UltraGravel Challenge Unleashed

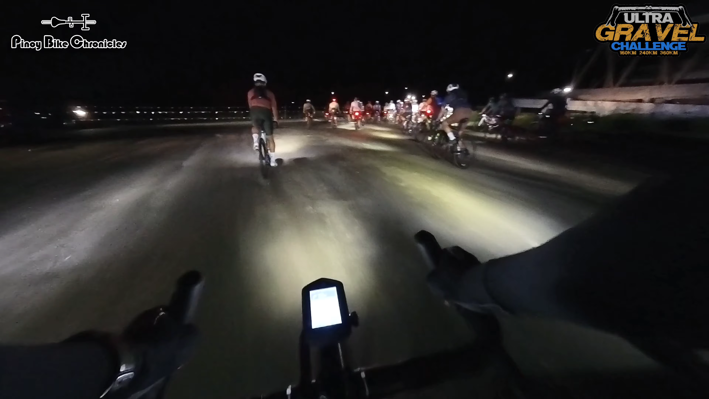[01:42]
I hope the road condition sa route natin is much better. Sana hindi masyadong maputik. Palabas na tayo ng NCC. Again, dadaan tayo dun sa daan, papuntang Moriones Road. And then magti-train tayo dun. Yung last time, about 9.5 kilometers bago tayo pumasok ng trail.
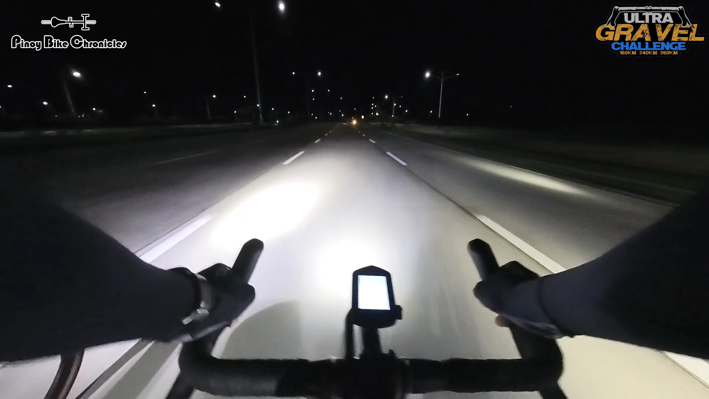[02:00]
So, we're approaching the turn, papasok sa trail. Importanteng ilaw dito, men. Ah, medyo maliwanag yung ilaw nyo dahil dito pagpasok mo wala nang kailaw-ilaw dito. Oh man, some hurdles, first hurdles.
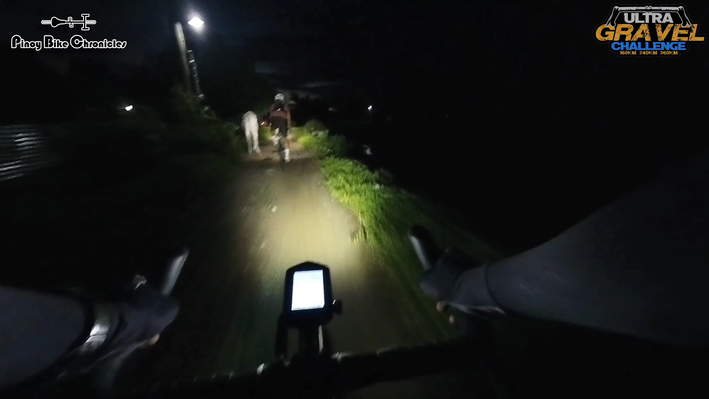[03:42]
Sa tulad ko na malabo yung mata, it's so hard to navigate pag sobrang dilim. Kahit maliwanag na yung mga ilaw namin, sobrang maputik. Tapos yung talahi ba yan, lalo kumapal.